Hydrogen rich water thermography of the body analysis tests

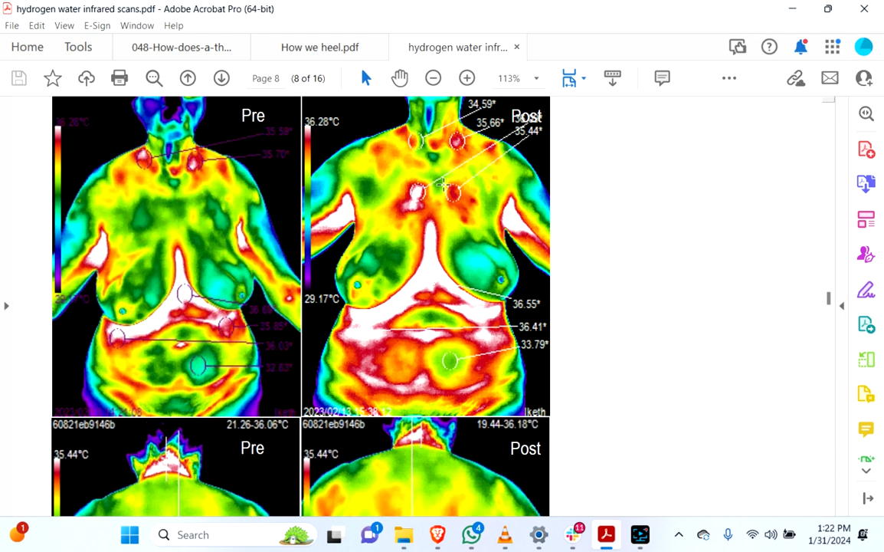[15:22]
So, um, that's probably what is happening here. And this has been seen, by the way, it's not, like, something totally new. This sort of scenario does happen. Um, so, in other words, if, uh, in the course of, like, thermography and stuff, if somebody's going on a protocol, um, you know, during certain phases, over weeks and weeks, uh, you do sometimes see things and they look like they're getting worse, but that's not the case. It's, um, it's just areas becoming more active. And then what we would expect to see is, as things increased like this, um, like a couple weeks later, for it now to go back the other direction and cool down. Um, if it just increases and stays that way, of course, like, hypothetically for months, obviously that wouldn't be a good sign.
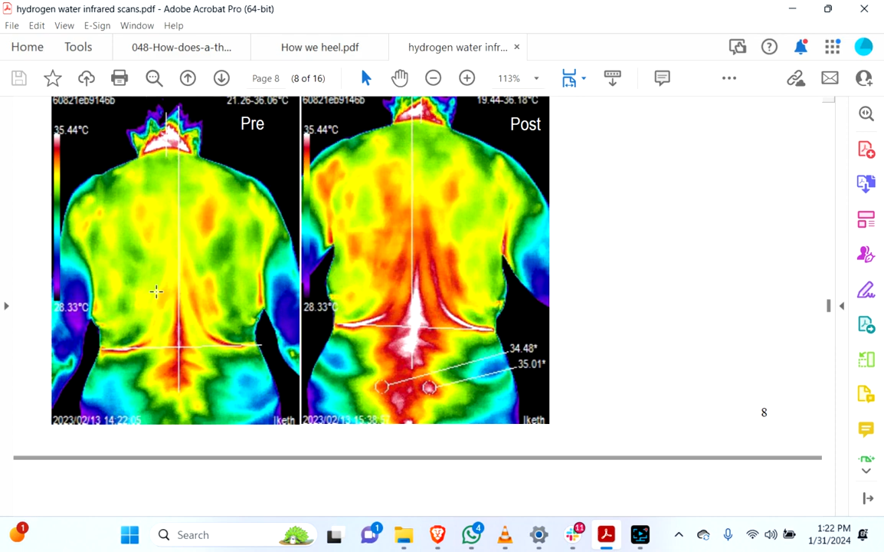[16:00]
On screen: scale top 35.44°C, scale bottom 28.33°C
But that's normal sometimes to see an increase and then go back to cooling again. And then, then you know, like, okay, the body has got a handle on whatever is happening here, and now it's returned back to a greater state of homeostasis. So there's things you track over time with thermography.
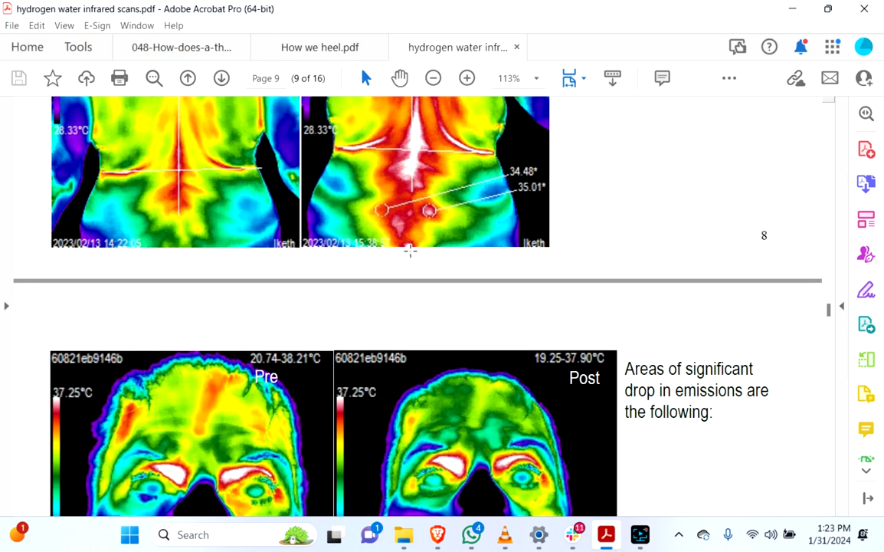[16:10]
I already saw these. Again, massive stuff here is just spreading hydrogen, having a,
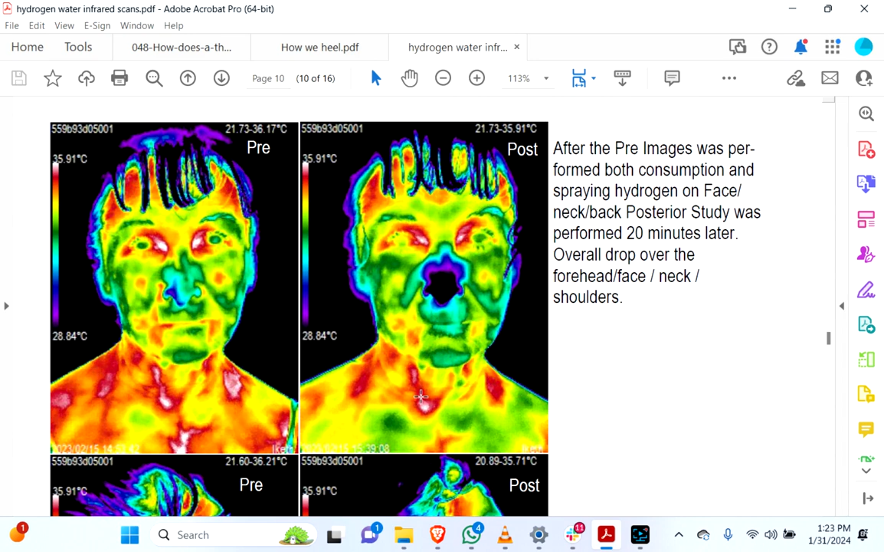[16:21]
On screen: scale top 35.91°C, scale bottom 28.84°C
just spreading all over the place and having an effect.
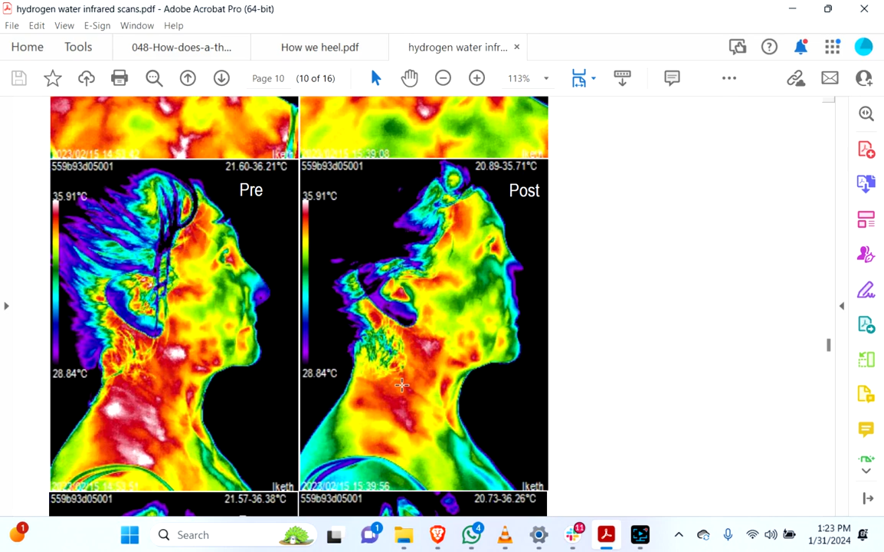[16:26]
As you can see,
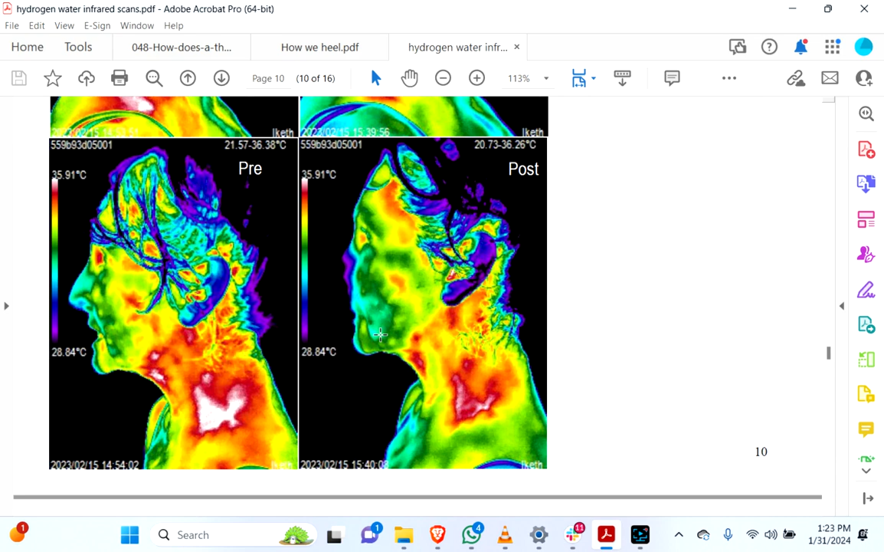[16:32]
On screen: scale top 35.91°C, scale bottom 28.84°C
this is a pretty extreme change, right?